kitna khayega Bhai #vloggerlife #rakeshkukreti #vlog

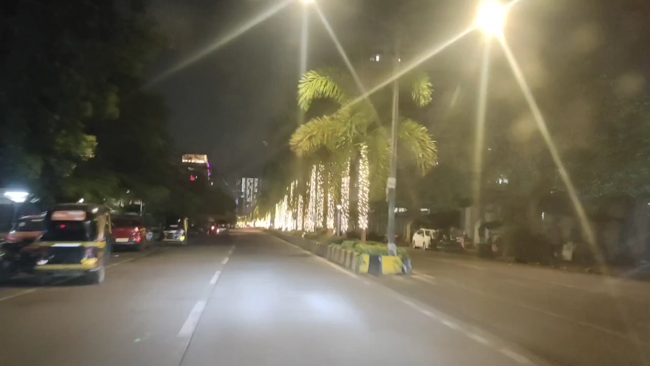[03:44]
I didn't know the things I knew. I don't know. And the view was very good. I thought I will capture it too. It's really looking very beautiful. It will look good too. Well, friends. I will come back with you. I will reach my home.